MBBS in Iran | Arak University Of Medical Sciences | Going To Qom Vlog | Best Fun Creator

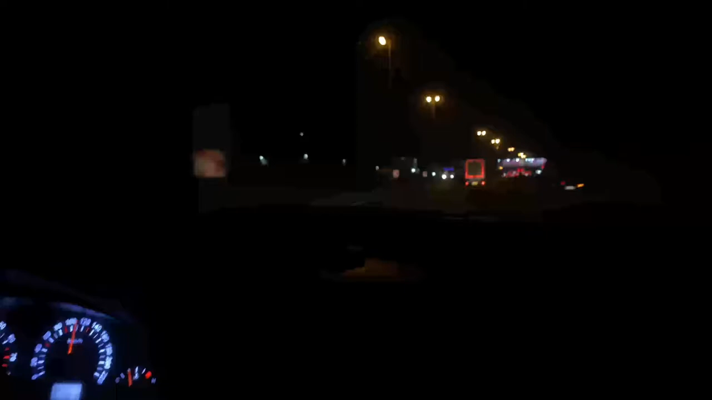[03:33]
اور یہ اب ہم راستے میں کیوں میں نے سا جو بیج بیج میں کلپ دینا بہت تھوڑ بہت کٹ کر دی ہیں جسٹ آپ کو وہ ٹریویلنگ کے دکھا رہا ہوں تو یہ اب ہم آلماسٹ اپنے سیٹی کے قریب پہنچنے والے ہیں یہ اب کو سامنے وگرہ لائٹس اگرہ بہت اچھی سی نظر آ رہے ہوں گے یہ اب ہم سیٹی کے